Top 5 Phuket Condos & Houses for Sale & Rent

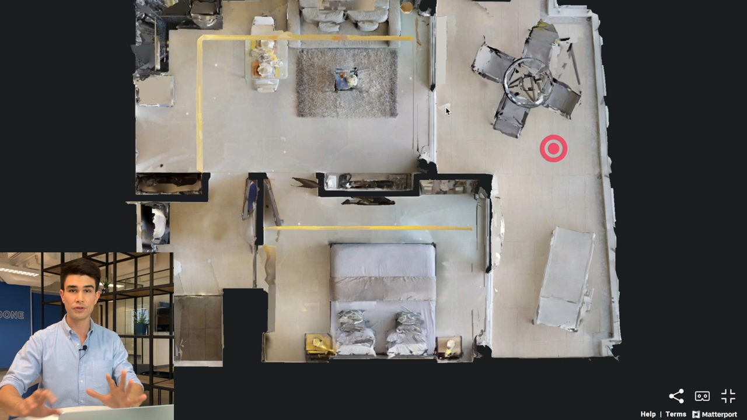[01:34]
So from the entrance, you've got a living room area here, and then you've got access to the bathroom to the right, which also takes you into the bedroom. And you can see that it has a gigantic balcony as well that I'm going to show you. So I'm going to jump into the entrance first.
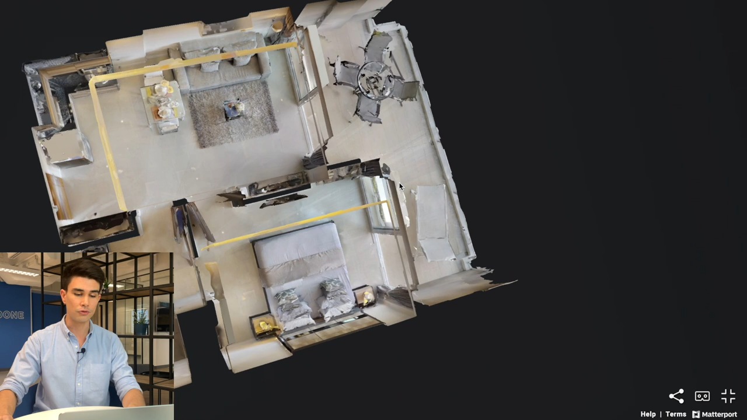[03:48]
So zooming up this place, Babylon on the second floor, really nice.
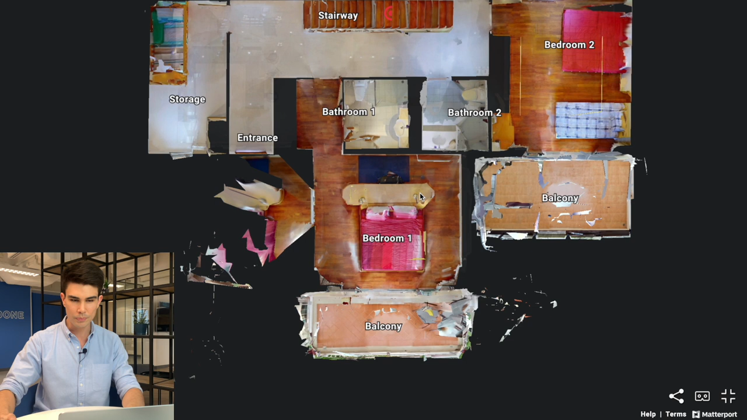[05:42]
Uh, you've got a few balconies as well. And then, uh, you've got a stairway back here that leads you to the second floor. So, uh, let's walk in as if we were a guest to view this place.
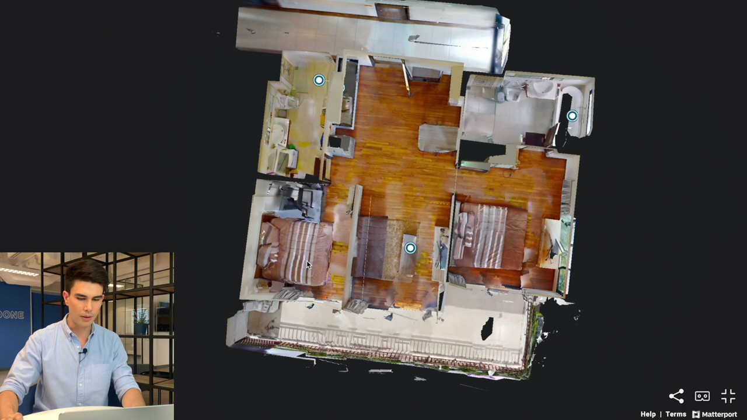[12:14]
uh, the guest bedroom and the master bedroom. So let's look at the first bedroom first jumping in. Yep. Okay.
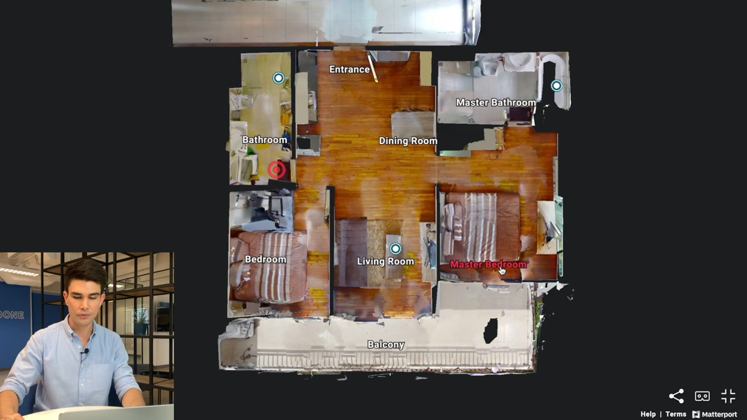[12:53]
And then zooming up and jumping into the master bedroom, a bit larger comes with a TV. And then, uh, the master, uh, has this view of the trees outside.
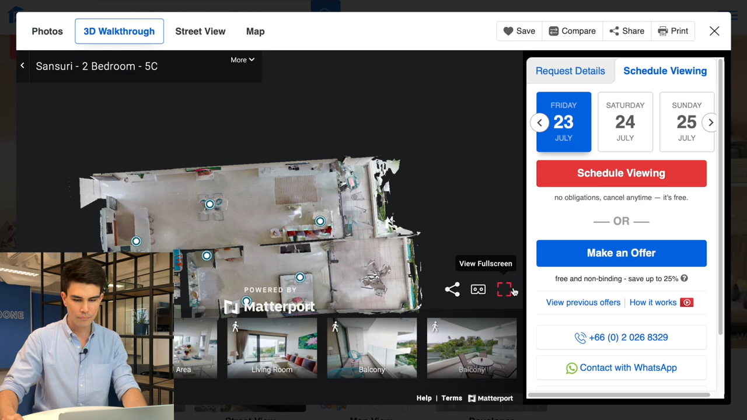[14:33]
Full screen. Okay. All right. So this is going to give you a longer layout, which, okay, I'm not a huge fan of because along here, you're not going to really going to have windows, windows, but they are compensating for that by giving you a great view all the way over there, which is okay, I guess.
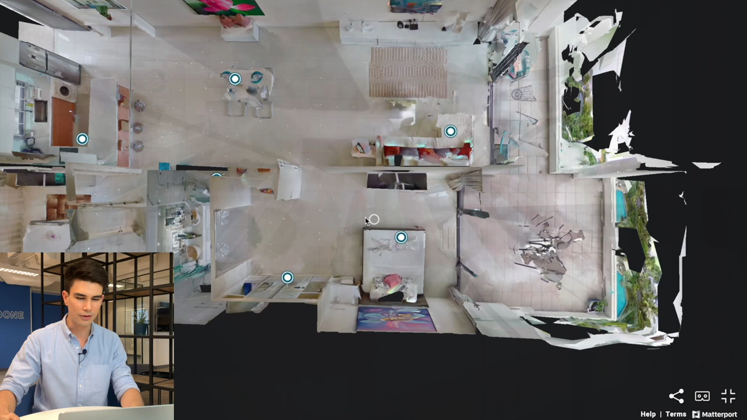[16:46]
So that's a really nice addition.
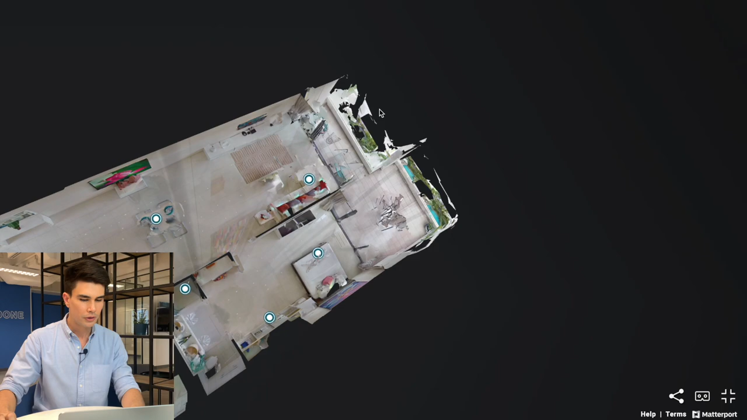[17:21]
So larger place, but does not come with a bathtub. Okay. Okay.
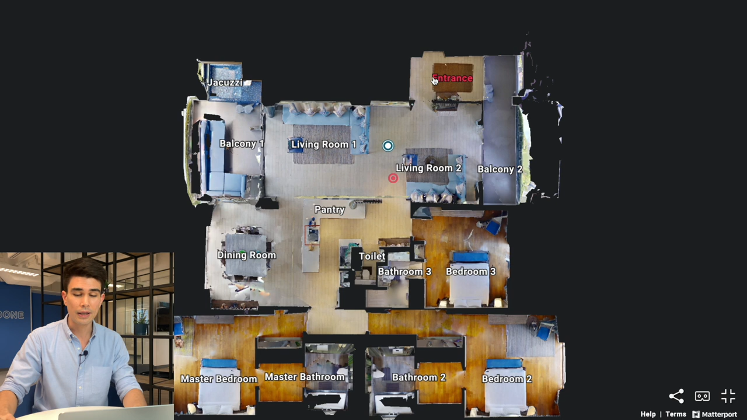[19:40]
So you jump here. So you've got your bedrooms on opposite sides, one here, and then you come in here and then you've got a few balconies. So lots to see here. This place is, um, you know, a lot more furnished than the previous place has more character to it as I'm seeing so far.
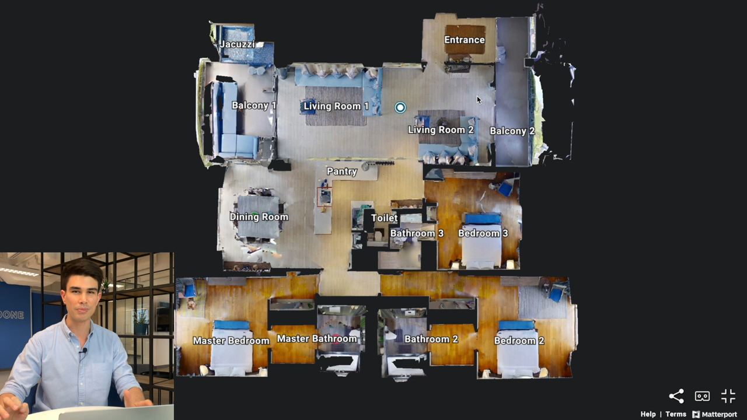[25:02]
I love the color play. I love the furnishing.